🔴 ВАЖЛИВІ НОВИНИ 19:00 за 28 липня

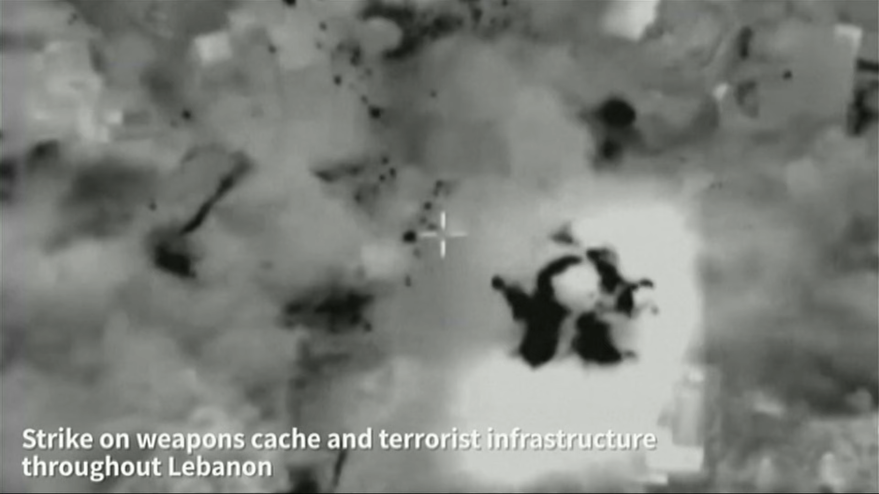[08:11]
як в глибині ліванської території, так і на півдні Лівану.
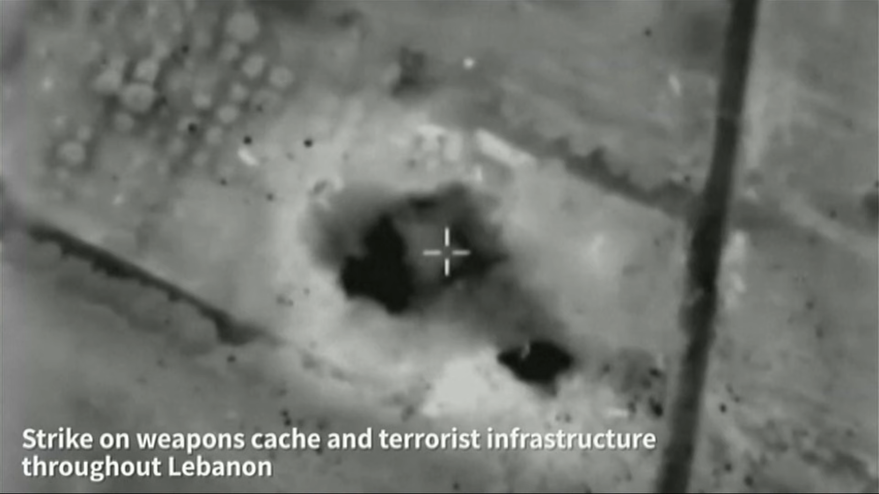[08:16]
Під вогонь потрапили схованки зі зброєю та об'єкти інфраструктури. І це не кінець.